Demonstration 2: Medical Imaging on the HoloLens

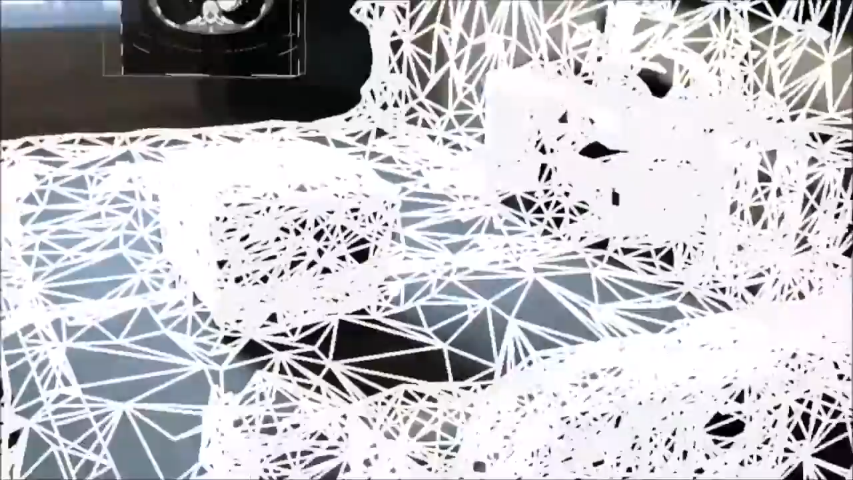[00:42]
So we can see that all these little triangles represent the model of the room that the HoloLens creates. And it includes this column. And if we make it solid.